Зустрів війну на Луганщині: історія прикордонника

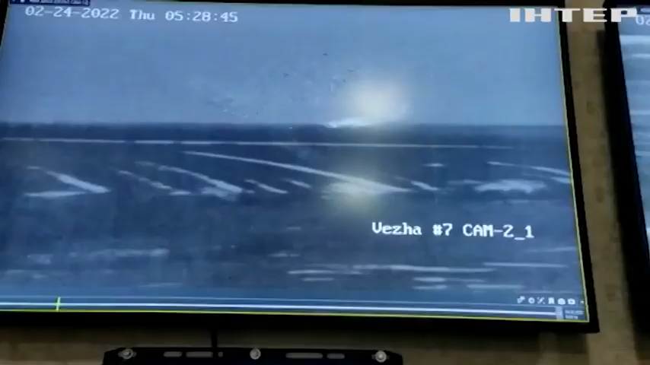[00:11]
що на Луганщині фіксують роботу градів. Ось працюють гради з боку Росії.